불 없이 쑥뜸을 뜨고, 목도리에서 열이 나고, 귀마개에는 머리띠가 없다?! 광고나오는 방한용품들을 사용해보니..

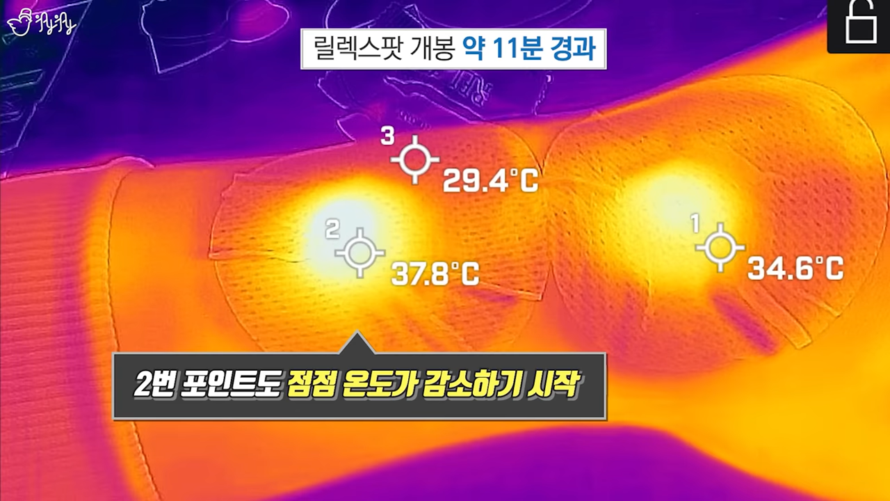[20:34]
온도가 점점 떨어지고 있어요. 최고점이 한 40도 근처까지 올라갔다가 그 다음부터는 1번도 그렇고 2번도 그렇고 떨어지네요.
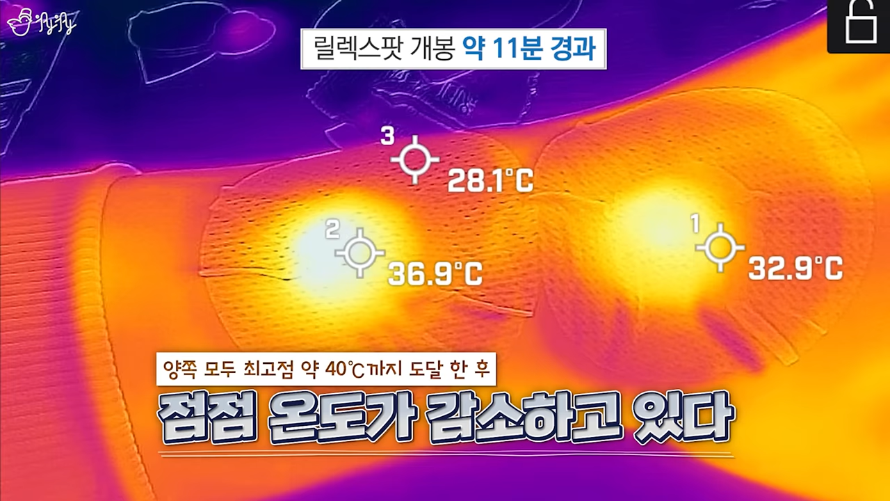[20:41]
안쪽의 온도 한번 볼게요. 뒤집어 놓고 안쪽은 확실히 바깥쪽보다 조금 따뜻한 느낌이 있는데
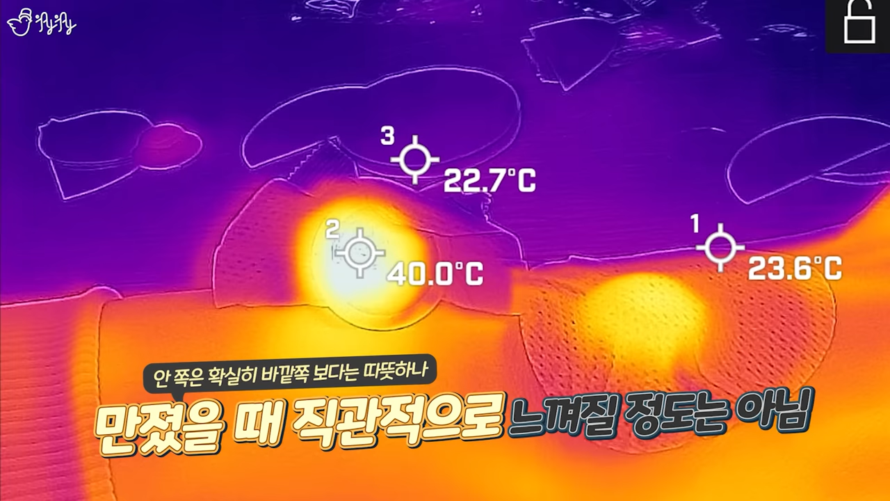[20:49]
사람이 딱 맞았을 때 우와 따뜻하다 이 정도의 온도는 안 올라갑니다.
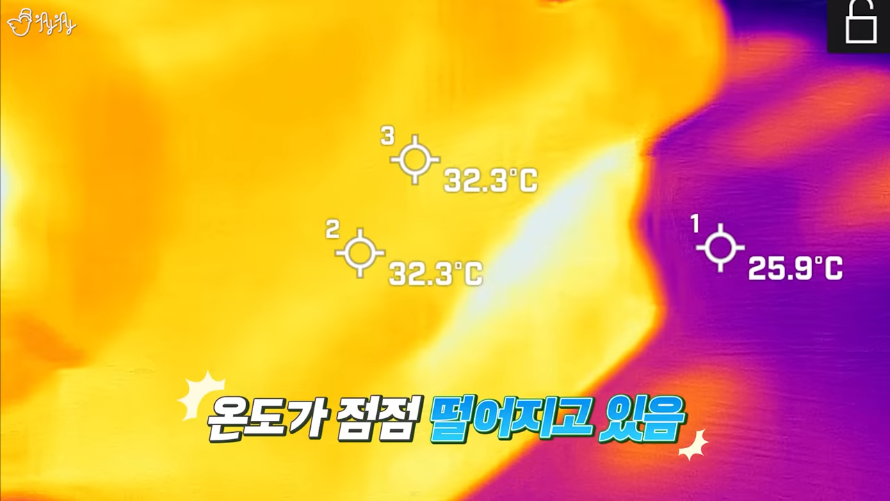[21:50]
온찜질팩도 하나 사놓으면 뜨거운 물 해가지고 그냥 올려만 놓으면 되니까 얘는 온도가 그렇게 많이 올라가서 시원시원한 느낌은 아니네요.
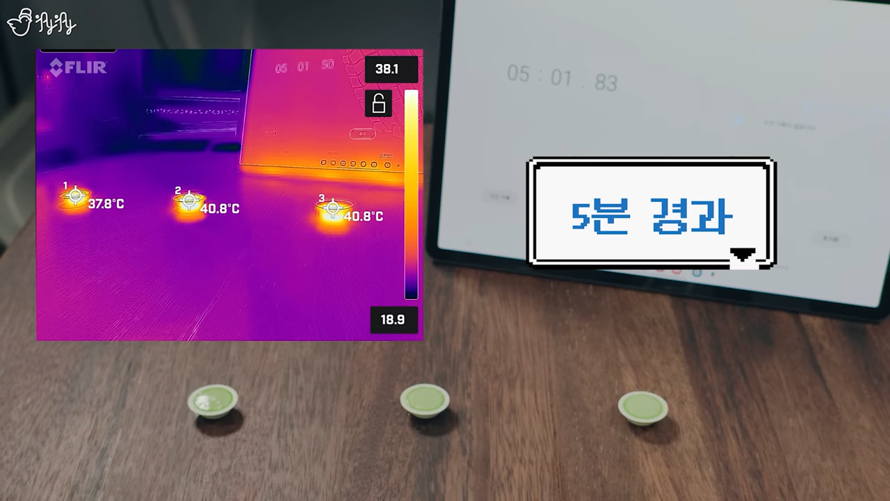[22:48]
41도 2도까지 올라갔다가 지금 다시 내려갔다가 또 다시 올라갔다가 이런 모습 보이고 있고
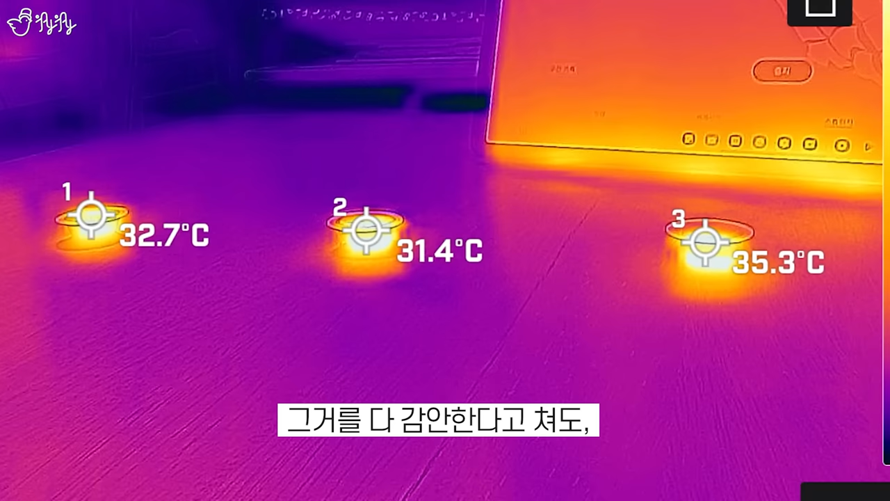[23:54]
그래서 온도계마다 조금씩 오차가 있기 때문에 그거를 다 감안한다고 쳐도 이게 진짜 한 55도 근처까지 가서 쑥듬의 효과를 기대할 수 있을 정도로 이게 온도가 올라가는 것일까 조금
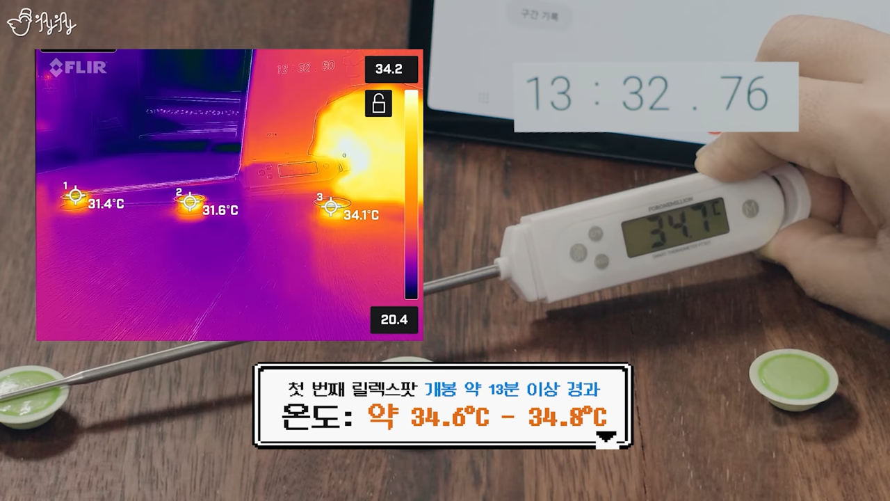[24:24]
지금 6,7 왔다갔다 하는데 두 번째 거는 35.5도 에서 지금 멈춰 있습니다.
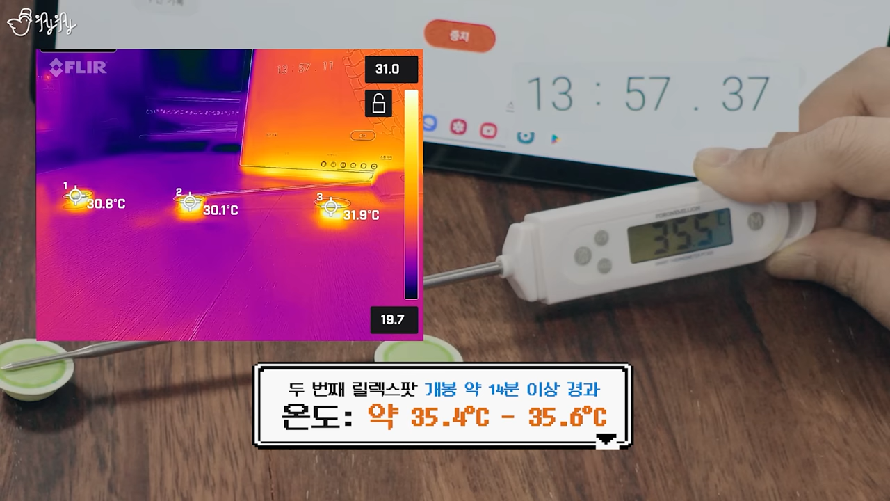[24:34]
크게 변화는 하지 않고 내려갔다가 올라갔다가 를 지금 반복을 하고 있어요. 6,5,4
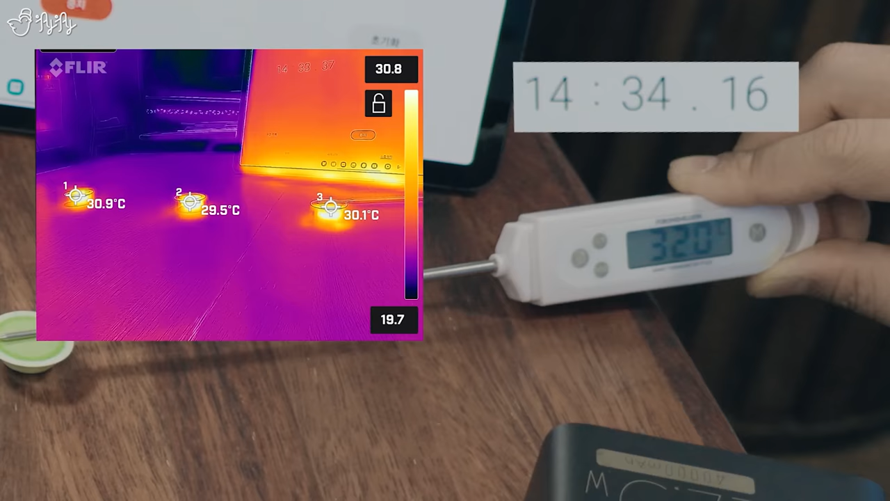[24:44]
34.1도 에서 지금 멈춰져 있고 다시 내려갔다가 올라갔다가
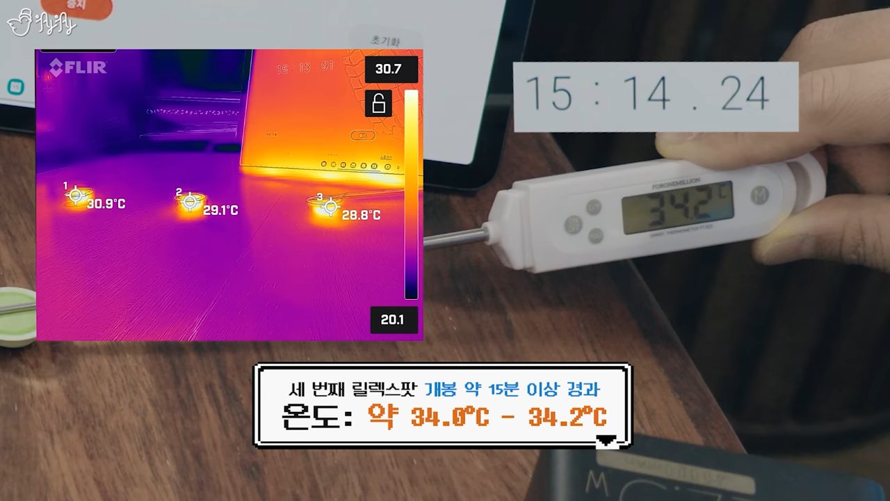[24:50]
내려갔다가 2 됐다가 1 됐다가 다시 0 됐다가
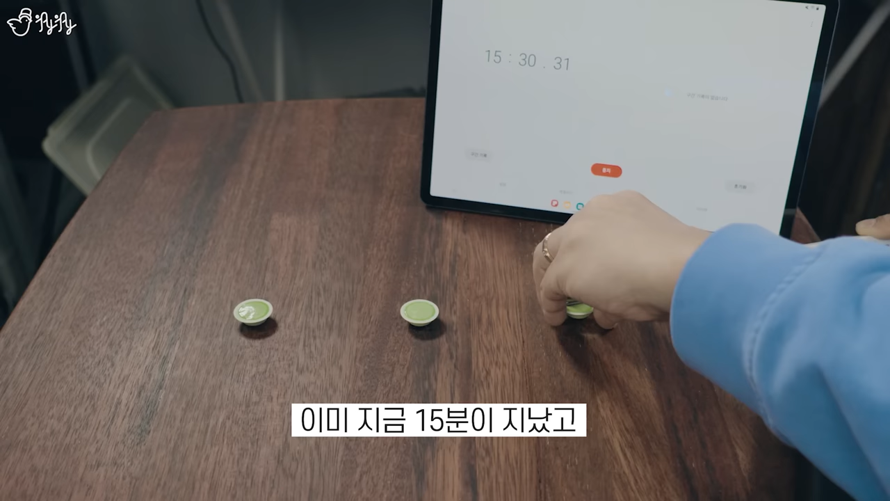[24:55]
이미 지금 15분이 지났고 최고의 온도에 도달을 했을 때 42도 에서 3도 사이가 나왔단 말이에요.
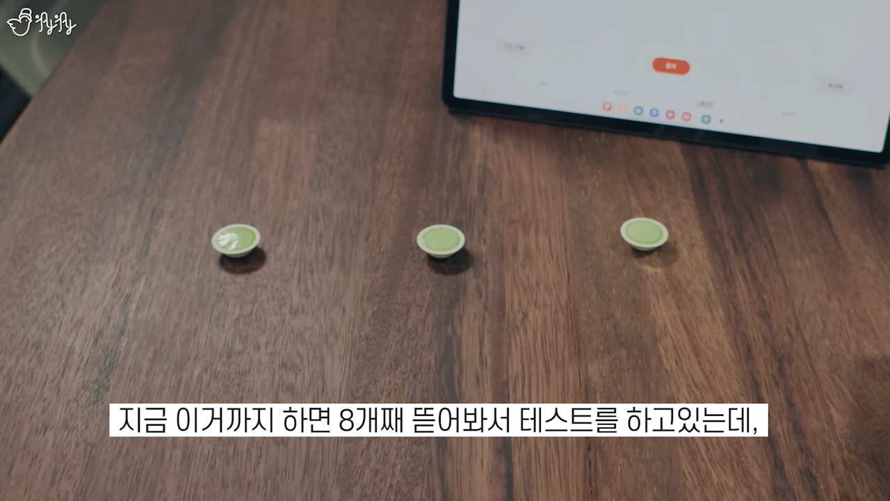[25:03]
지금 요거까지 하면 8개째 뜯어봐서 테스트를 하고 있는데 아까
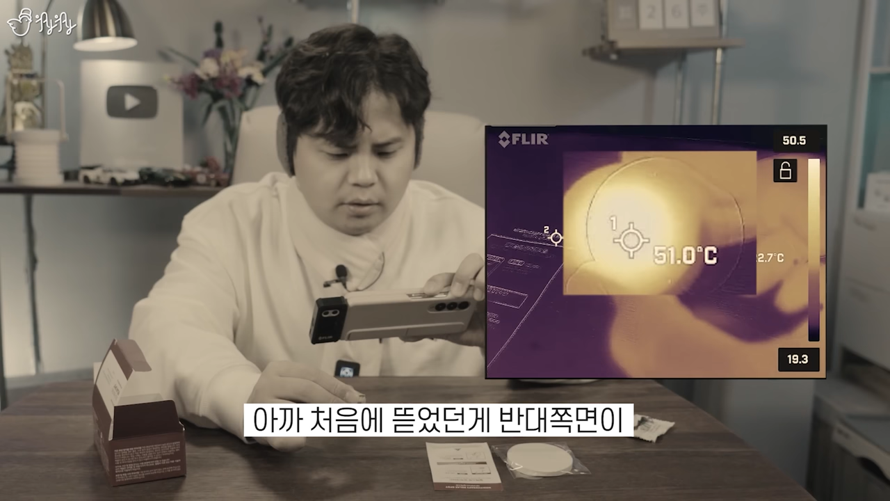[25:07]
처음에 뜯었던 게 반대쪽 면이 50도가 잠깐 올라갔다가 내려왔지만
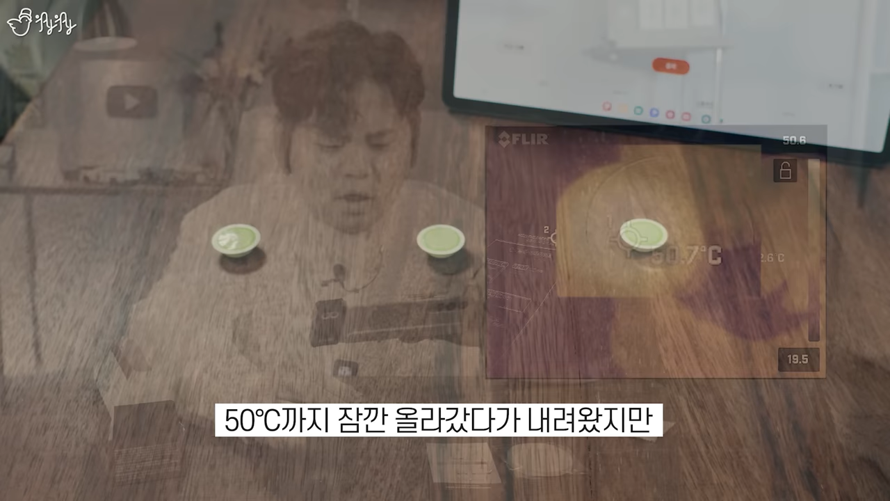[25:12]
물론 50도가 넘어가는 것도 있겠지만 제가 테스트해본 결과 이 수많은 제품들 중에 간혹가다 한두개니까 보온 패드가 있어가지고 요거를 가둬준다고 한들